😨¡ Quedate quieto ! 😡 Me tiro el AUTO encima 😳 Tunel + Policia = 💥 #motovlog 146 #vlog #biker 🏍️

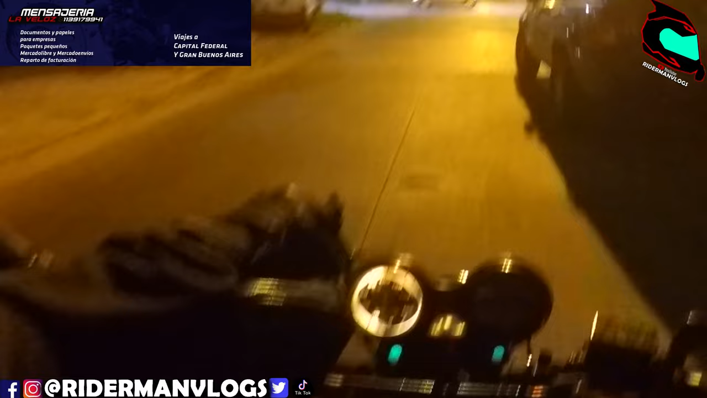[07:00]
Estoy yendo en primera para no tirar cambio y romper la caja. No, boludo, no saben lo que significa la baliza. Dejate de joder, boludo. Estoy yendo despacito al costado, no joda a nadie y te cruzas un poco igual. No me falta, boludo, que me choquen justo en esa esquina, boludo. En esa esquina me chocaron hace unos años.
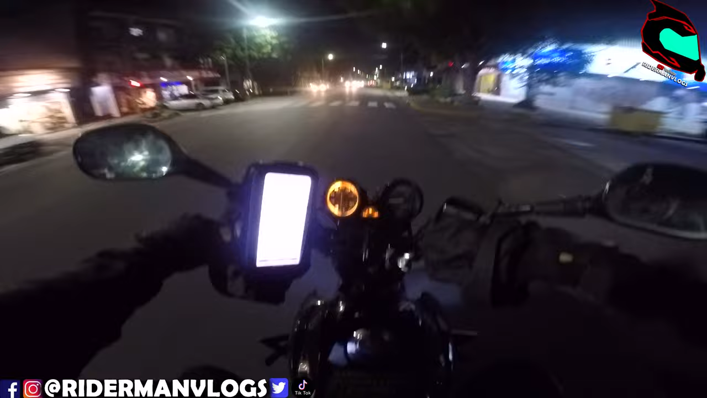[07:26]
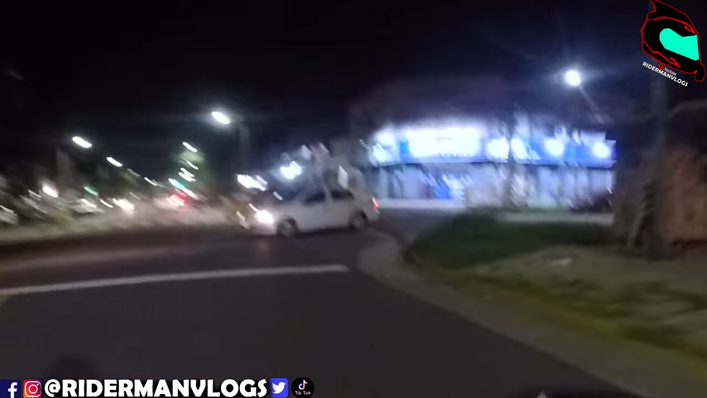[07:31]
¿Dónde estás mirando? No, no te puedes confiar, boludo. Yo veía que se estaba mandando. Bueno, va a esperar a que yo pase. Nunca una levantadita de mano como diciendo disculpa. Ah, veo que acá hacen lo que quieren, pasan el rajo.